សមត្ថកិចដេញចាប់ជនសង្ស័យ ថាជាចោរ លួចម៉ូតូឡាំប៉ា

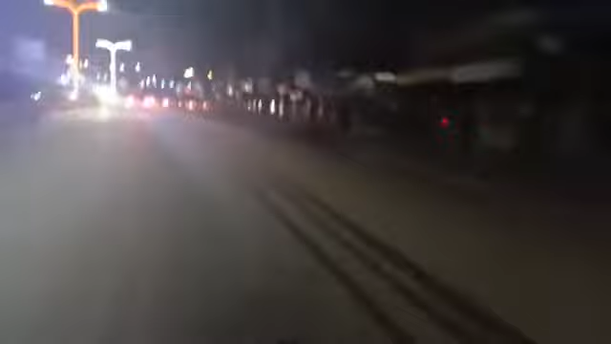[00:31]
ទស្សនជនគឺជាករណីឆោបានលួចកង់3នាឡាំបដាបាទបណ្ដាល
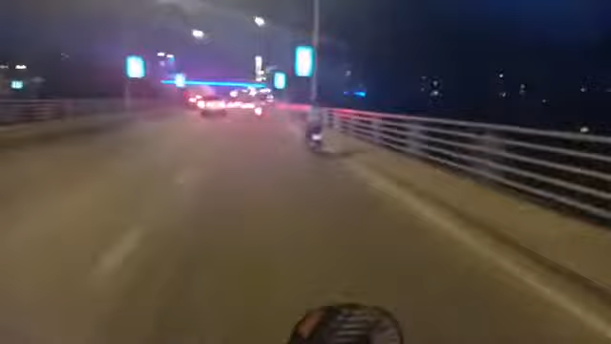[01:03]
ឲ្យមានការចាប់អើស្ទើរតែអាវុធទីក្រុងភ្នំពេញតែខាត់ទៅការបូនបាទធ្វើការដេញបា